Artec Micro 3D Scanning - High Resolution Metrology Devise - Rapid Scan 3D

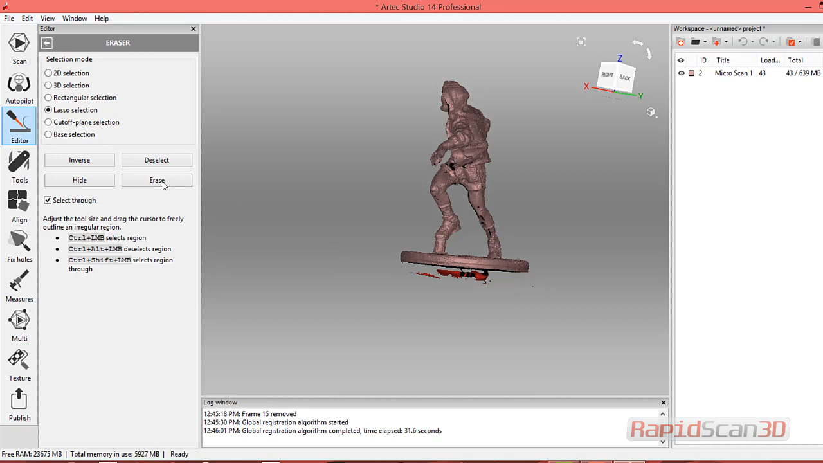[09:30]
And just lasso around and delete that data. All right. So the next process we'll do, we'll actually go ahead and create the mesh. I'm utilizing the Sharp Fusion functionality. We can fill by radius here manually or watertight by filling holes. So by default, the setting is set to fill holes by certain radius. You can turn that off. That's not an issue. So if you do not want to fill holes, basically what you do is you click the manual selection.
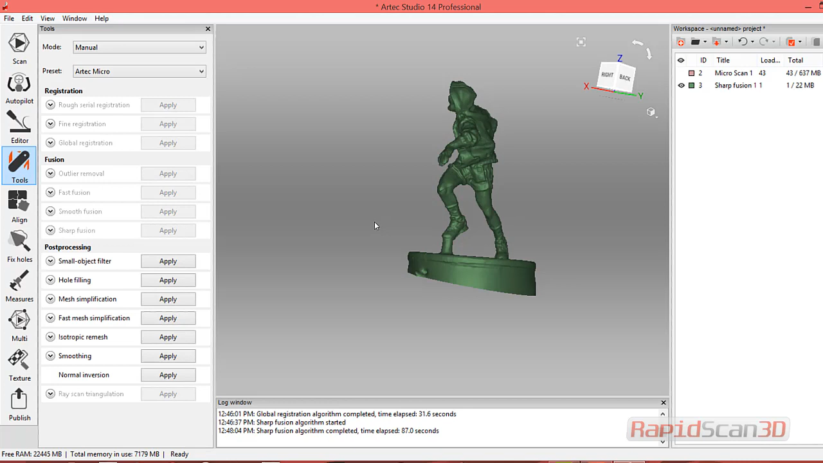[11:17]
That sound means it's done. So with the Sharp Fusion we had that fill by radius so we
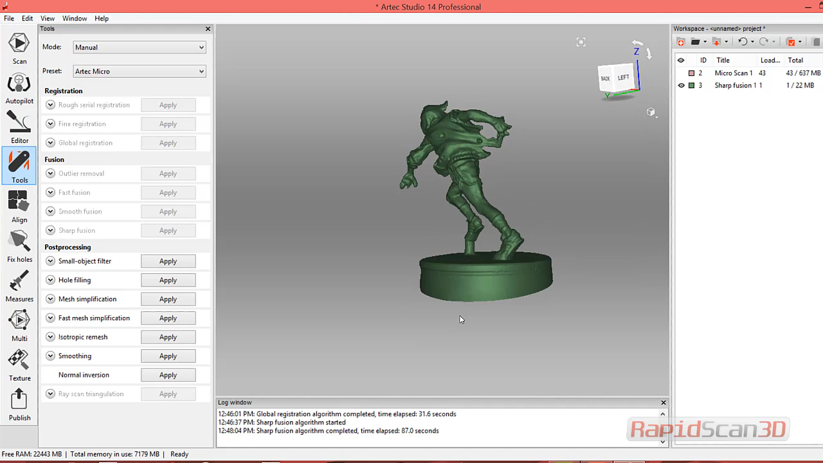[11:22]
did collect or we did extend the boundaries on that area on the bottom. That's no problem. I'm just going to go back into my eraser, use the rectangle selection and delete it out.
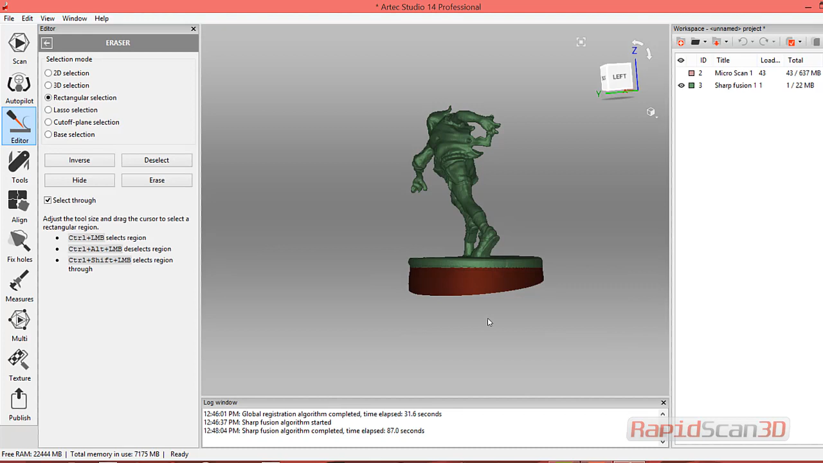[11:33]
I'm going to rotate it just to make sure there's a little area here I want to delete as well. So I'm just going to position and delete some of the more of that data.
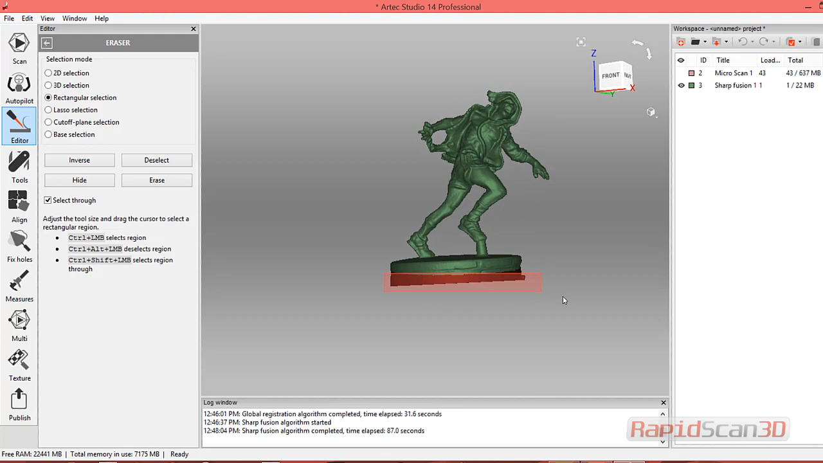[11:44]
Also we could have done a base selection and just move the hole bottom if we wanted to, but really I just want to get that area done.
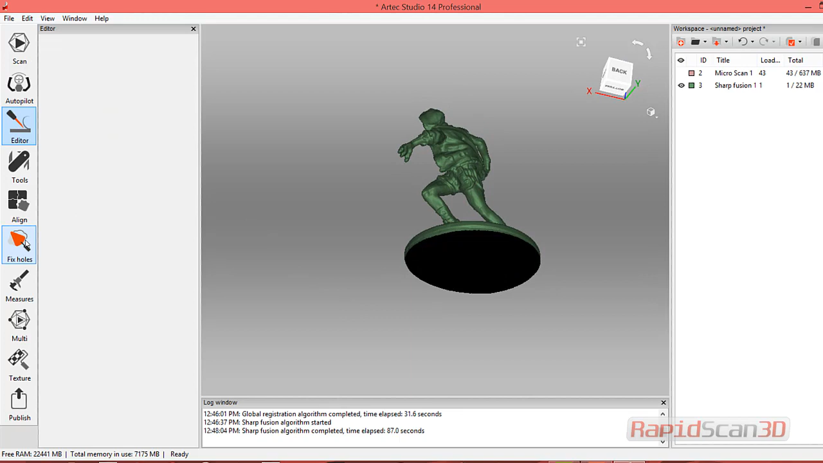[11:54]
So we'll go into our next one which is Fill Holes. I'm going to select the hole that's filled.
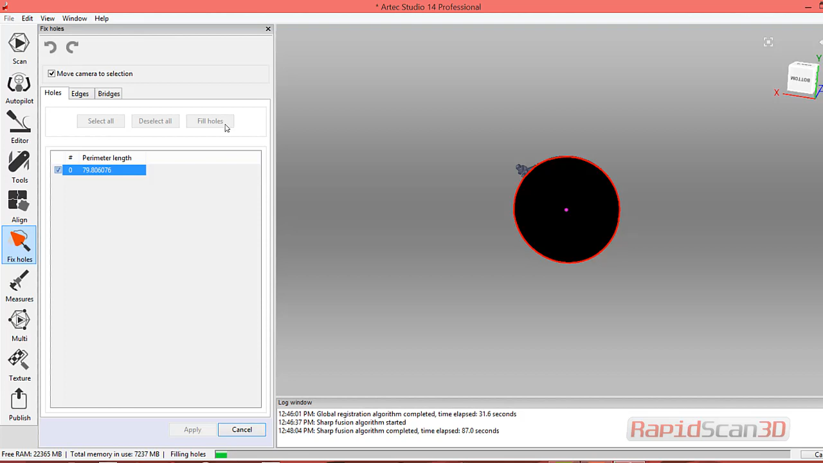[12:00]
You'll see that green highlight around the hole and then we just go ahead and fill it. So boom, there's a nice flat area.